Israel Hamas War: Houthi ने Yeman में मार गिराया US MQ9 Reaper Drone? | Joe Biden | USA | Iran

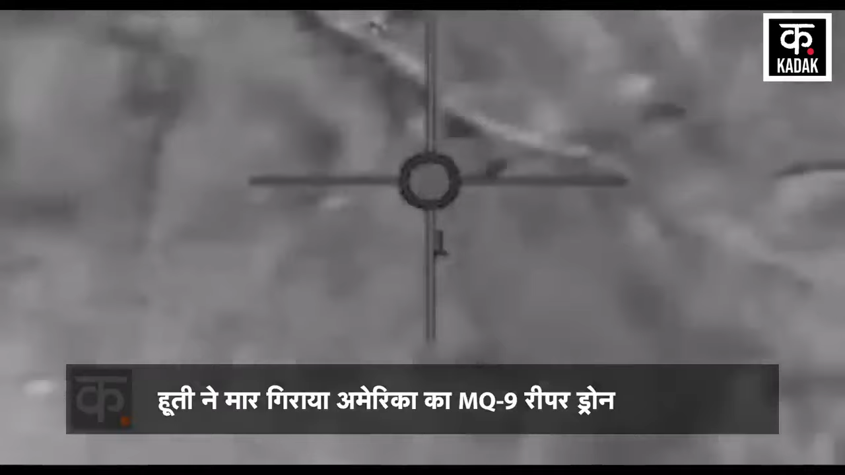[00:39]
مQ9 ریپر ڈرون کو مار گرانے کی بات کہی ہے
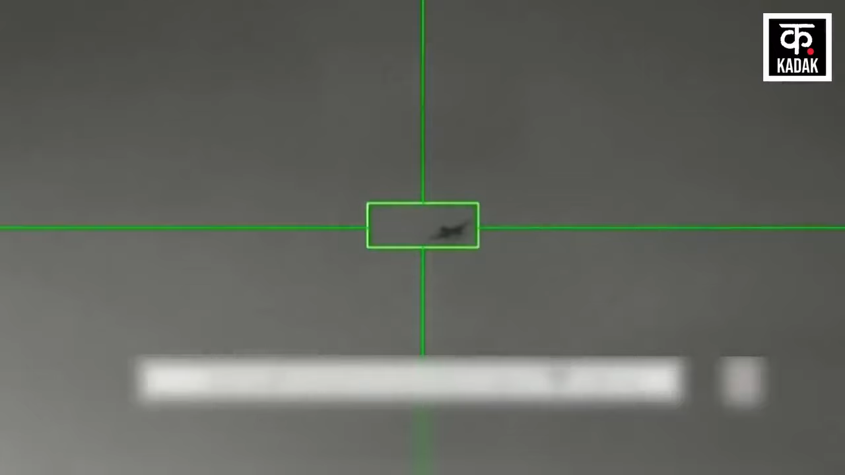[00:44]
اس ویڈیو میں ایک مونٹرنگ سکرین نظر آ رہی ہے جس میں ایک اڑتی ہوئی وستو کا پیچھا کیا
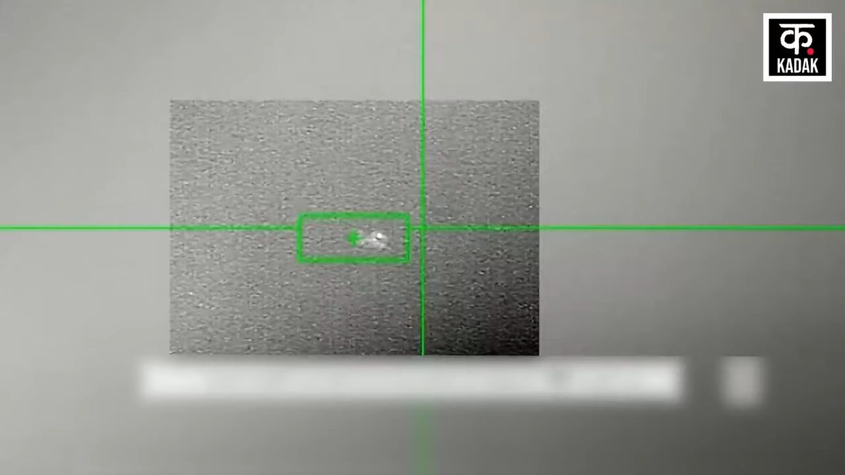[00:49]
جا رہا ہے اور اس کے بعد اسے مار گرائے جاتا ہے ہوتی کا کہنا ہے
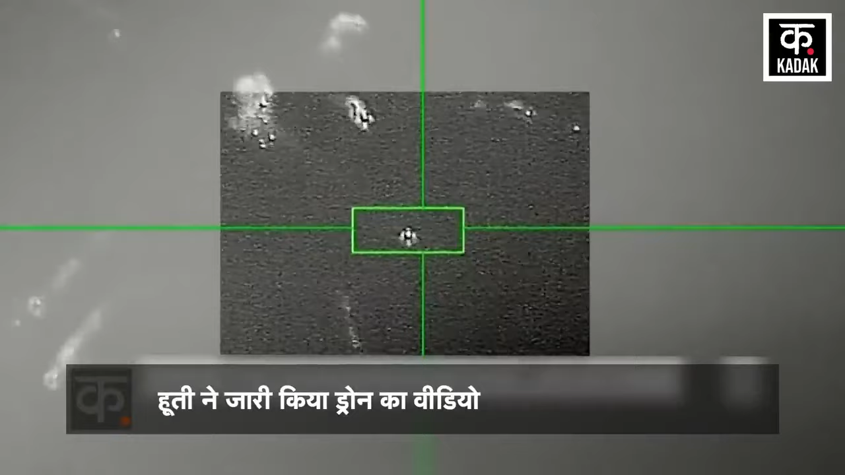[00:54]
کہ ویڈیو میں دیکھ رہی وستو امریکہ کا ریپر ڈرون ہے جسے تبہہ کر دیا گیا ہے اس ویڈیو کے کیپشن میں لکھا ہے کہ زمین سے ہوا میں وار کرنے والے ہتھیار سے ڈرون کو گرہ دیا گیا
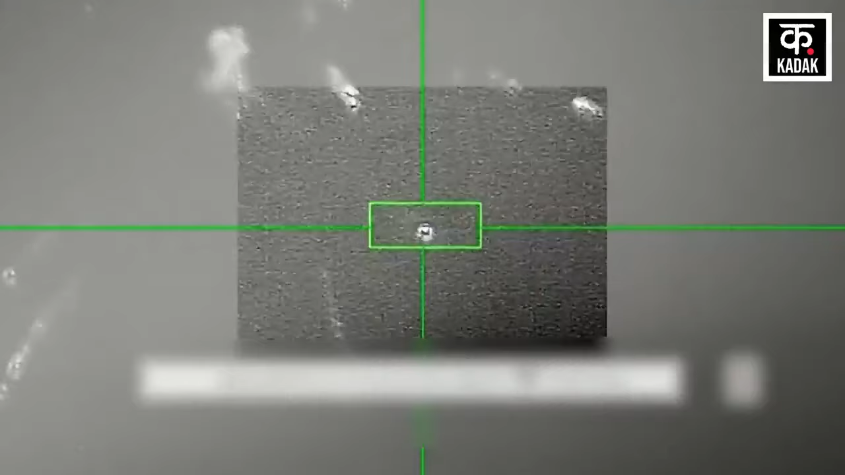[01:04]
خالت یہ کوئی نئی بات نہیں ہے اس سے پہلے بھی ہوتی نے امریکہ کے ڈرون کو اڑایا ہے